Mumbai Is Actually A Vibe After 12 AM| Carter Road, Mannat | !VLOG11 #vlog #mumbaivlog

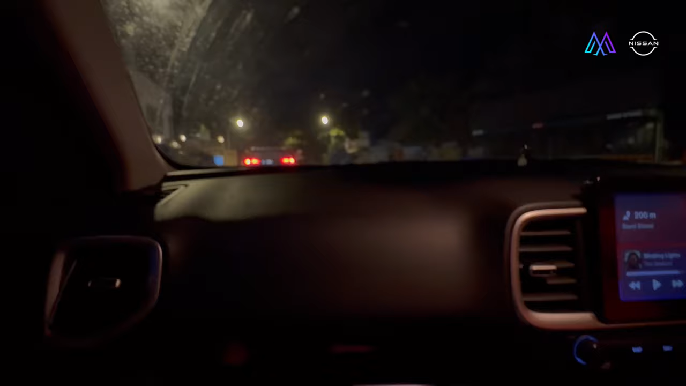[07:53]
फिर से हम मन्नत के दर से जा रहे हैं.
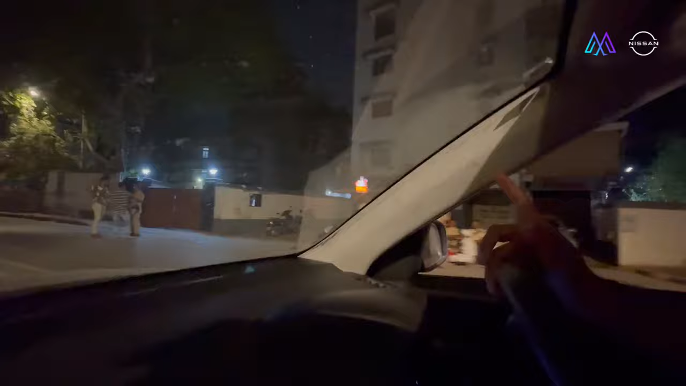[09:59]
सलमान खान का घर यही वाला है. दिस वाज सलमान खान प्रॉपर्टी.
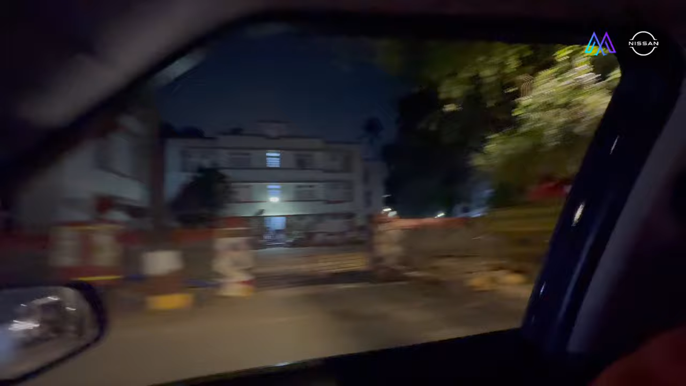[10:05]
पता नहीं कहाँ पे है, बट वही है, उधर ही है. हम इतने लकी है कि दोनों खान का भी घर दिख गया.